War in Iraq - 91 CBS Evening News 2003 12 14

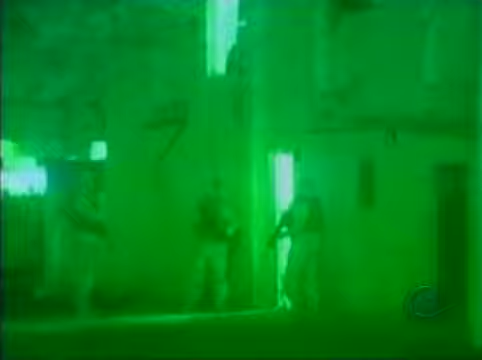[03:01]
after the fourth infantry division and a special commando unit known as task force 121 had spent months raiding locations in and around
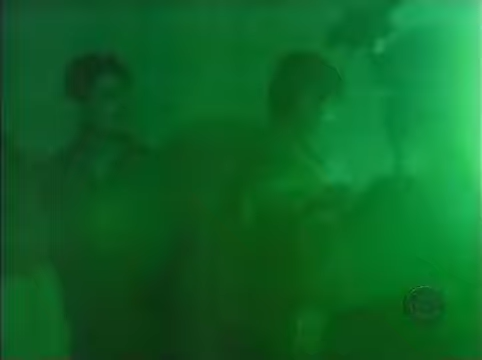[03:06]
saddam's hometown of decreet without finding him intelligence analysts decided to shift their